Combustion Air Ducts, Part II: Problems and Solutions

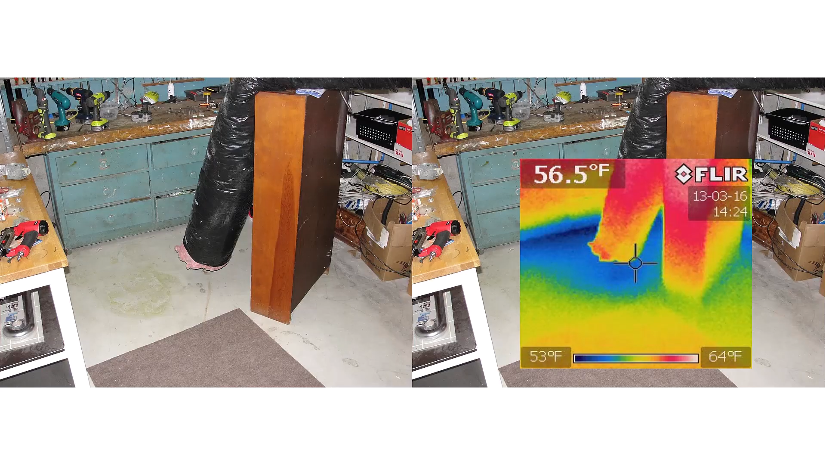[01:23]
On screen: spot 56.5°F, scale top 64°F, scale bottom 53°F
So people will notice there's cold air coming in and so that leads us to one of the most common problems we find with combustion air ducts is intentional blockage.